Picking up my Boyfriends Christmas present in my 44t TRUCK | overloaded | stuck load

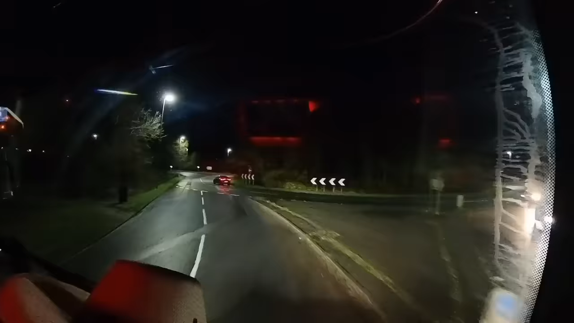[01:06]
I make my way out of the industrial estate and I think I must have hit shift changeover as there seems to be a lot of traffic around for this time of the morning. I'm only around half an hour away from where I'm tipping and when I get there there is already a lorry in there waiting to tip.